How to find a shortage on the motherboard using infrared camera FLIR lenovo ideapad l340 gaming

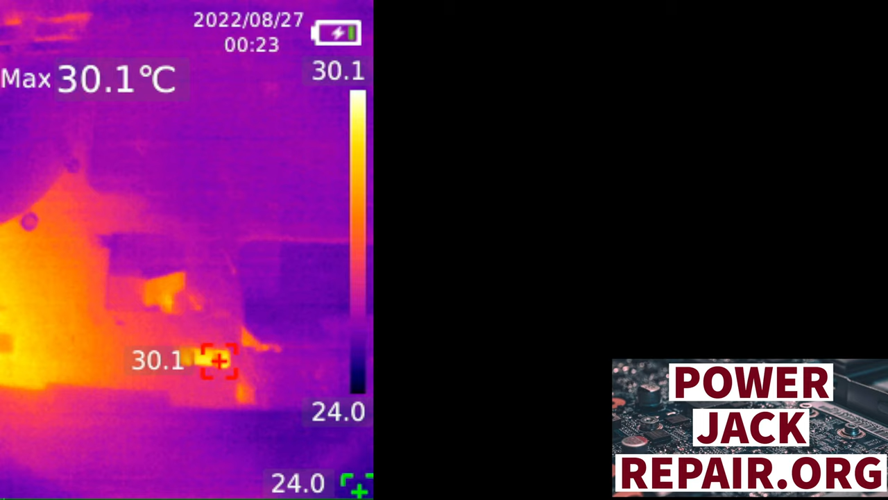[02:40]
On screen: max 30.1°C
i'm moving the camera and i'm just gonna show you how the motherboard looks right now and it looks like something like that there's a lot of reflections i mean right here you could see a camera being reflected from the top this is the shield
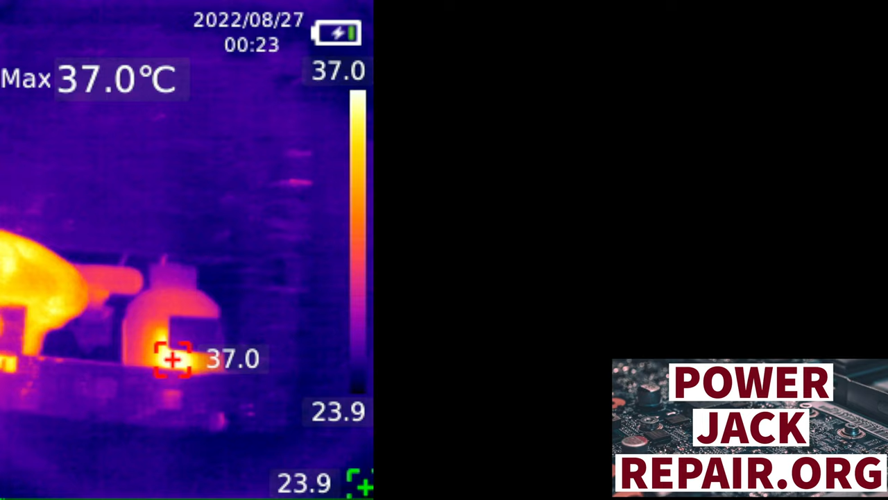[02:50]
On screen: max 37.0°C
so we're gonna ignore the shield but and that's the infrared right here going from the camera so it depends on on which angle we look at that's what we see so let's connect the power supply
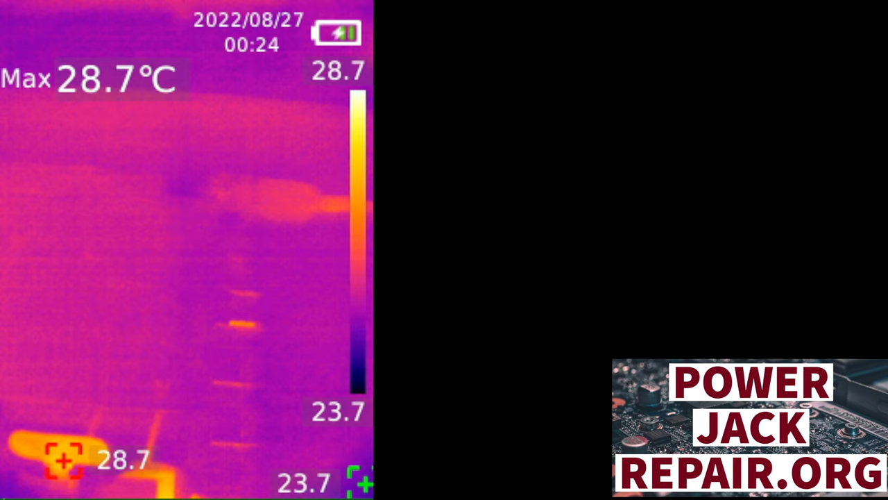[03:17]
On screen: max 28.7°C
and we're looking at the here is the cord right there there is the cord and we get some reflections here
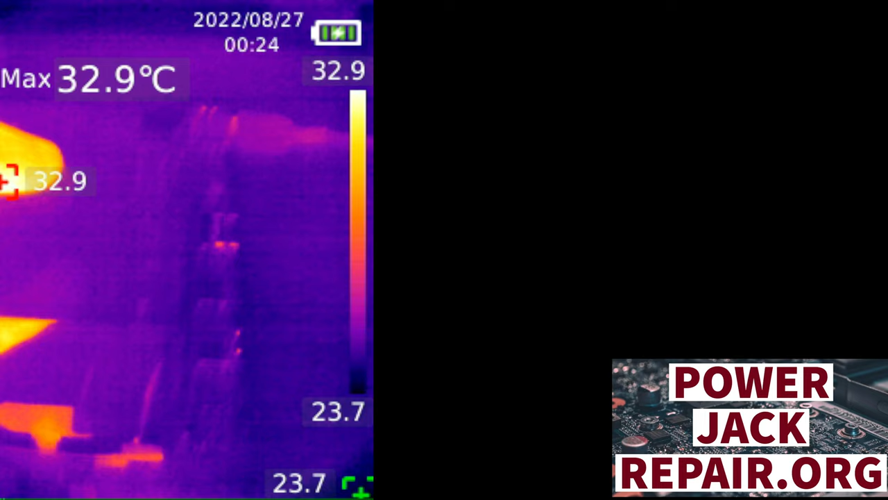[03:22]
On screen: max 32.9°C
and we get the biggest spot right here you see 121 degrees right here right there all right
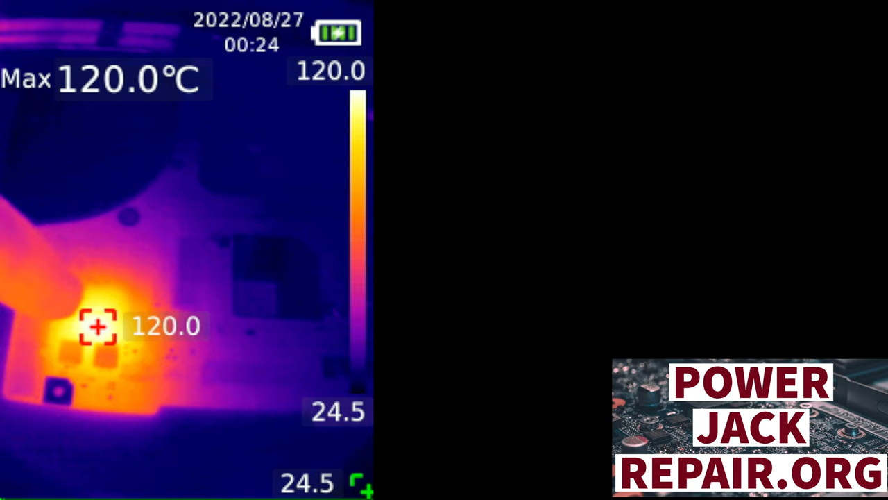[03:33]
On screen: max 120.0°C
so let's switch to the so you could see right here right there is where the spot is at
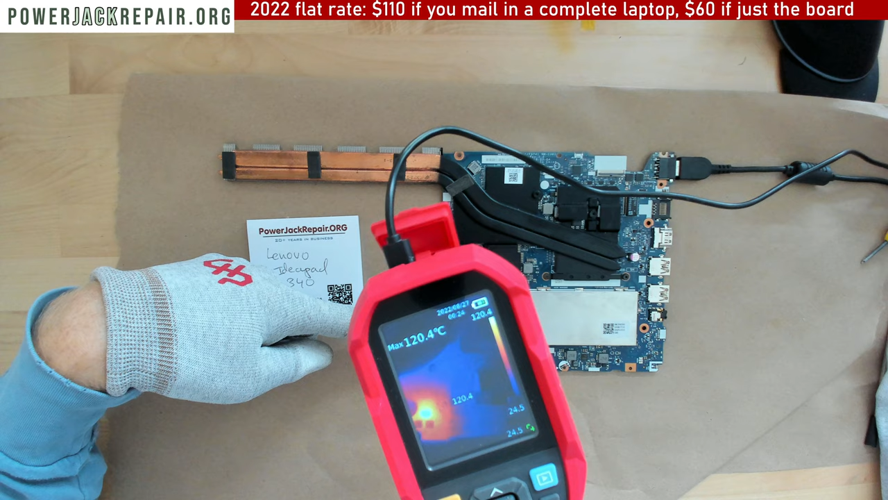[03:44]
On screen: max 120.4°C
you see all right and that's the reason i had to buy this camera all right let's disconnect this guy